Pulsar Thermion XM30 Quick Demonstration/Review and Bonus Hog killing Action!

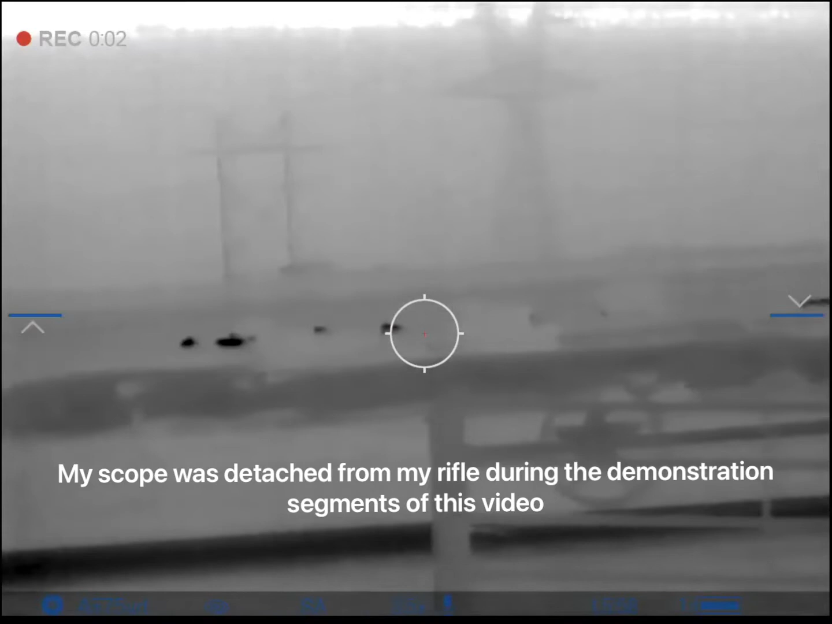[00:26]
That's cows at about 400 yards.
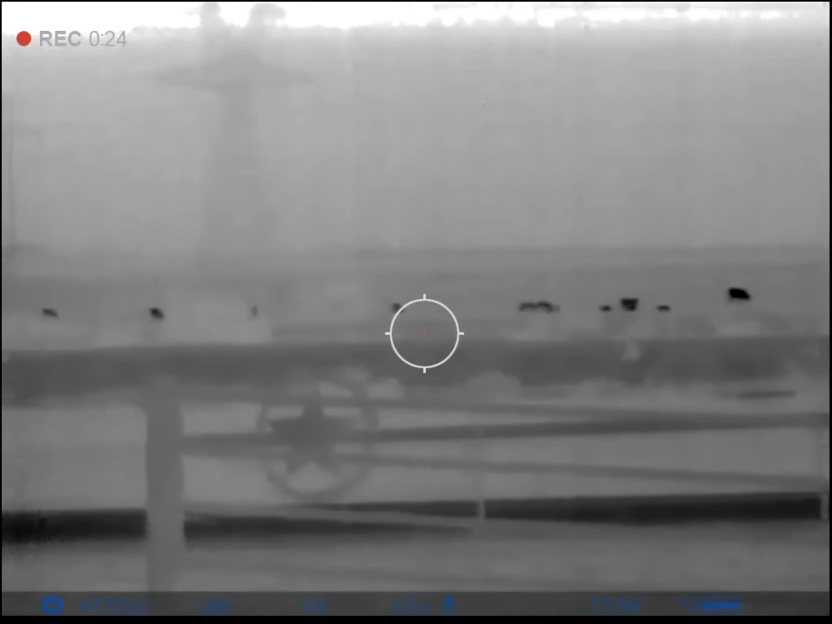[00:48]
And it's misting outside, so not too bad.
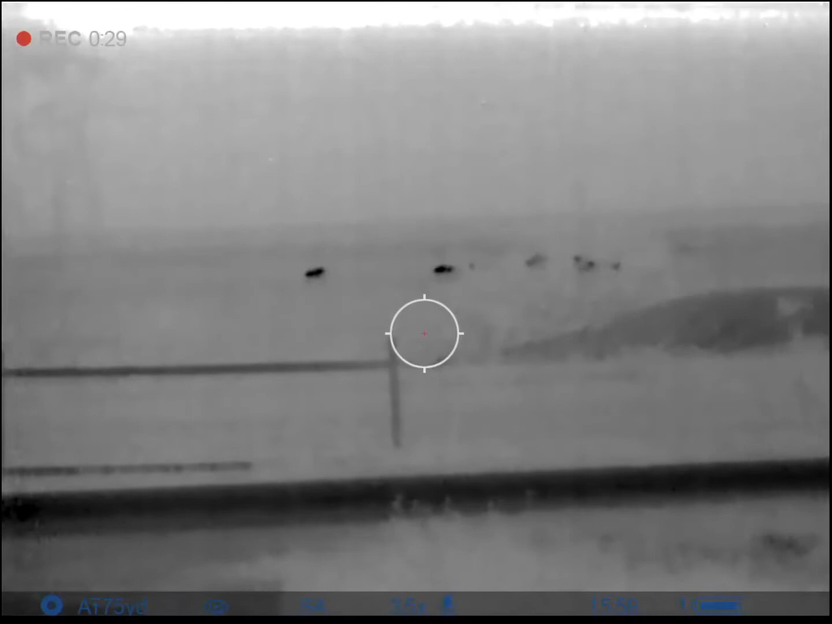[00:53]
These are show pigs and cats.
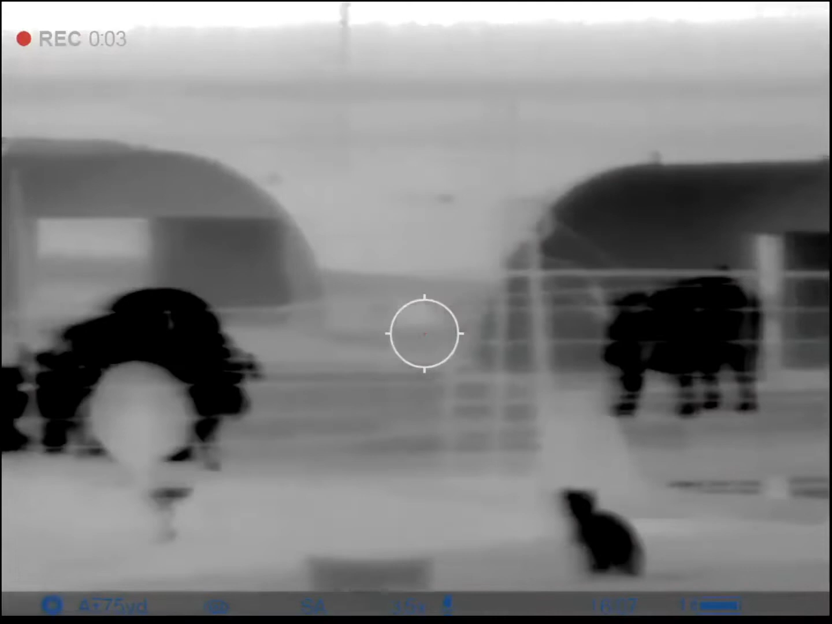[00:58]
Probably around 30 yards.
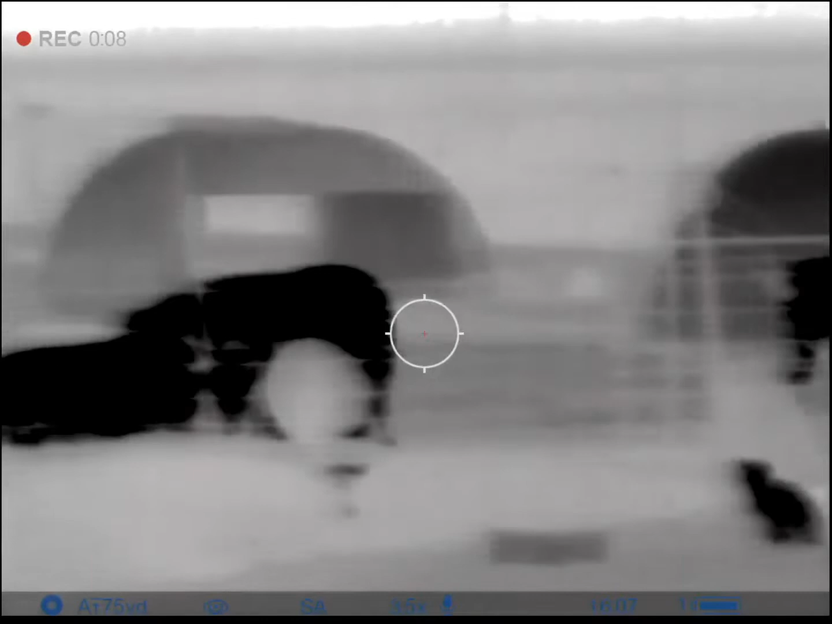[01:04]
I can go further. There's a boar.
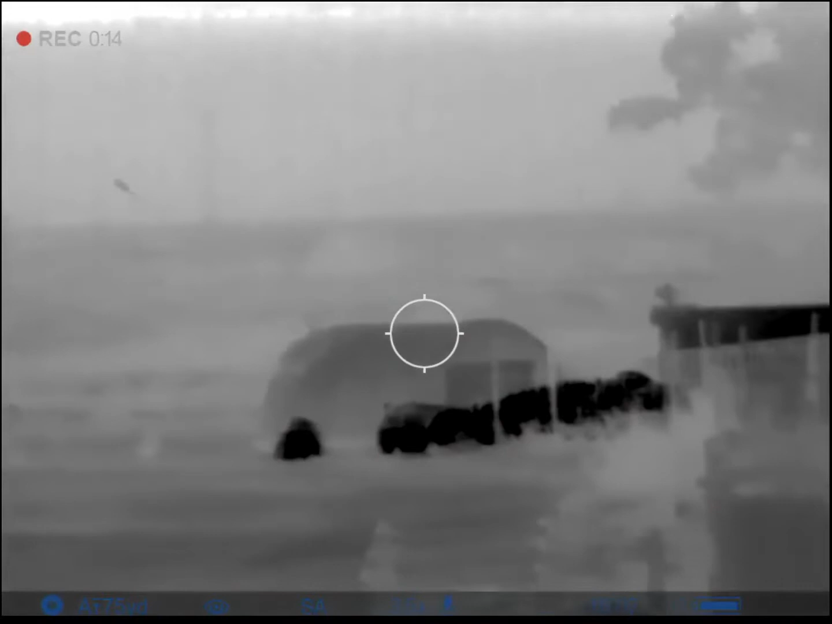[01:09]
Those are at 80 yards.
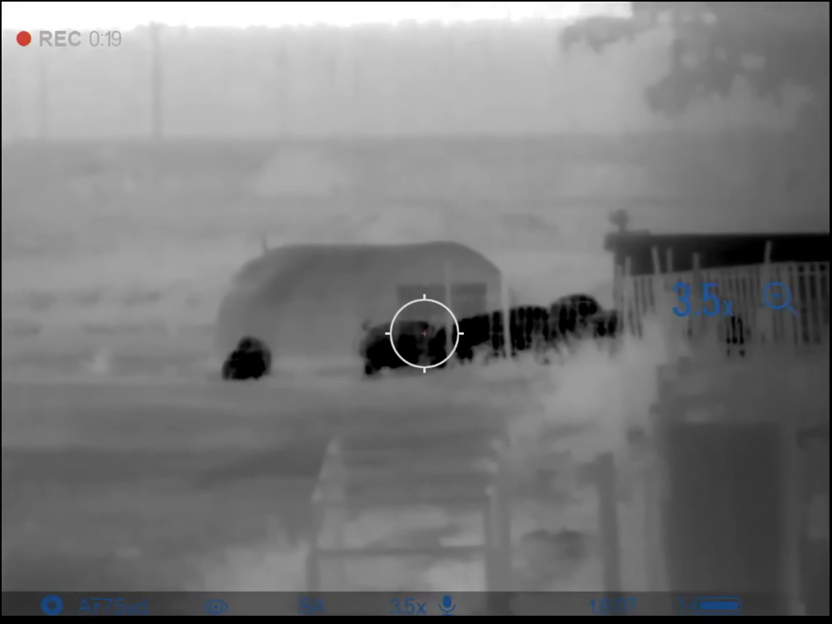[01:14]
I'll zoom in.
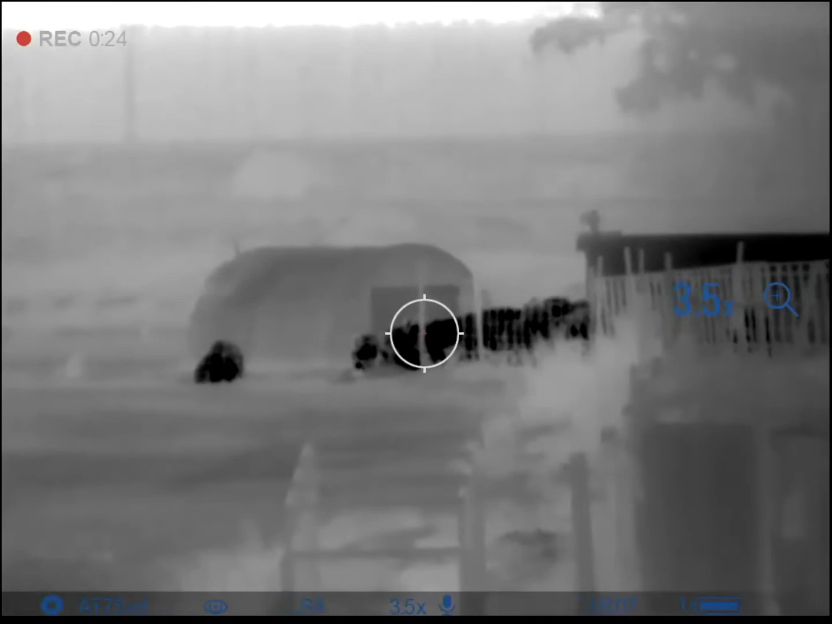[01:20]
It gets kind of grainy as you get to the highest power, but I'm
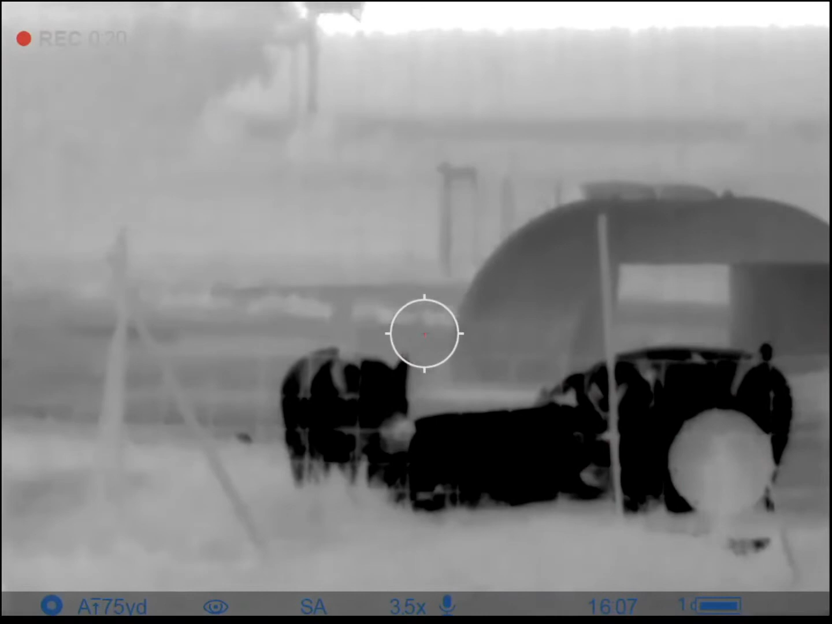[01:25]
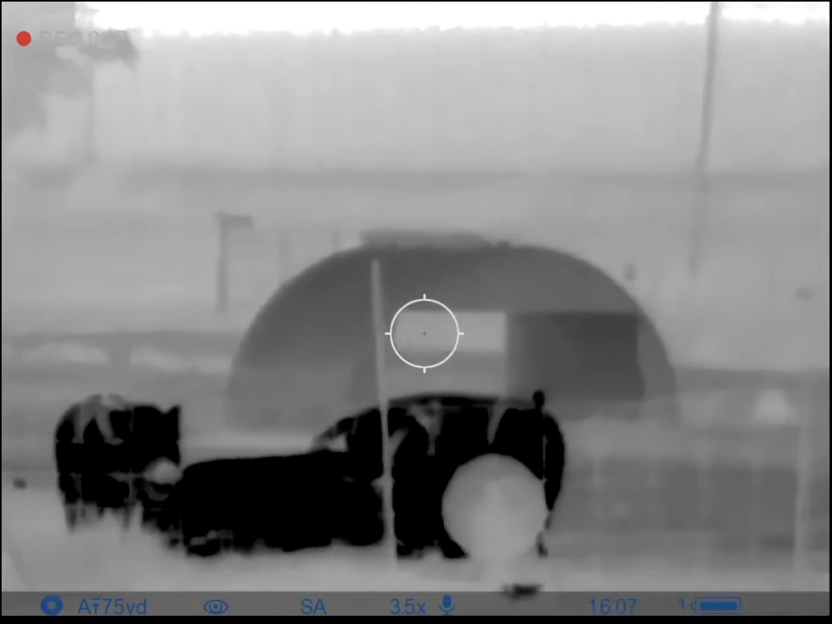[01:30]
going to go through the color palettes.
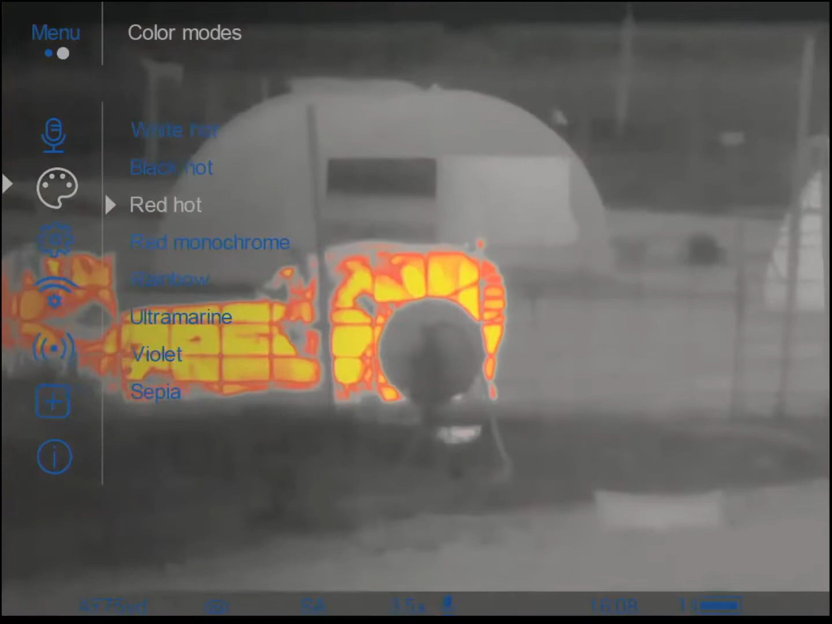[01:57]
Go back to that. Let's group it further out.